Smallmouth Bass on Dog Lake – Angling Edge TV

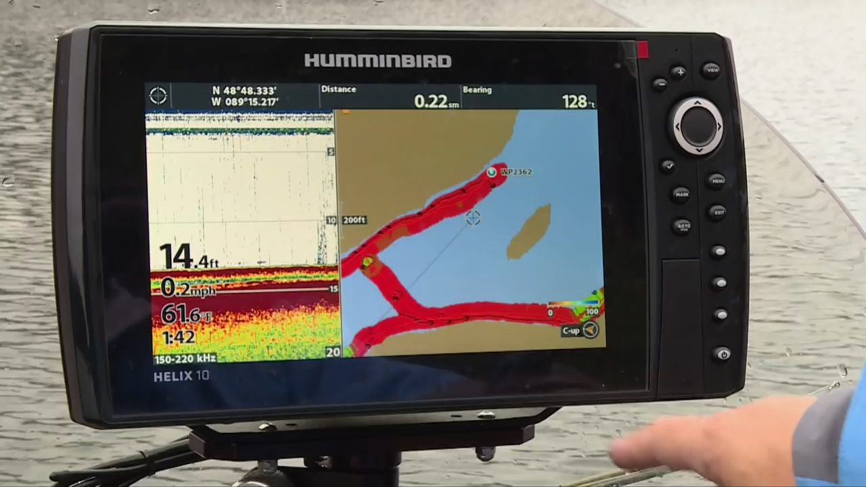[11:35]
On screen: depth 14.4 ft, speed 0.2 mph
As you can see, looking on the hummingbird on the Helix 10, we drop waypoints, obviously, when we're fishing new bodies of water, wherever we catch a fish.
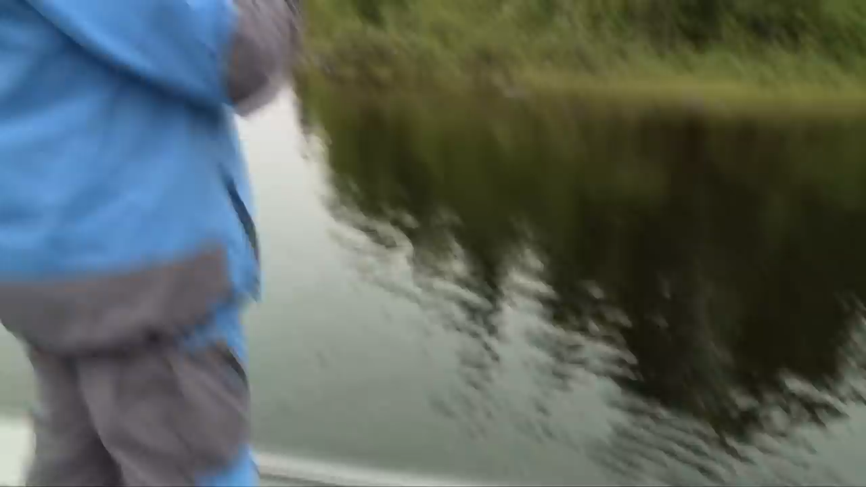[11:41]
I don't care if it's small, medium, or large, we drop a waypoint just so we can remember that we caught a fish there,
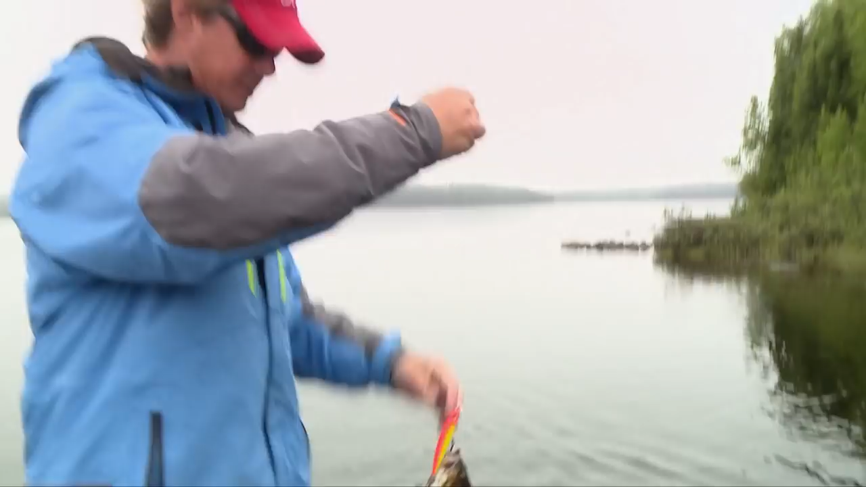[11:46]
because you could pull back there and there could be a 4 or 5 pounder.
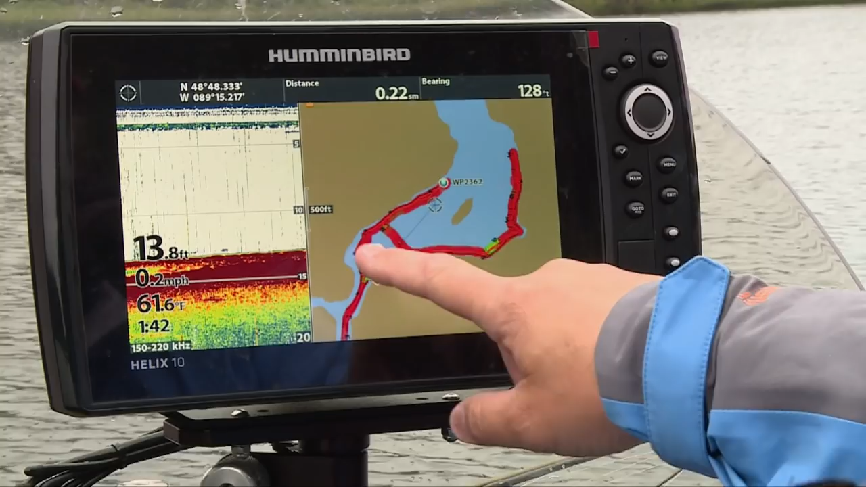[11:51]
On screen: depth 13.8 ft, water 61.6°F, speed 0.2 mph
The other thing too is whenever we come up into any Canadian water, we use the our AutoChart Live Zero Lines SD card,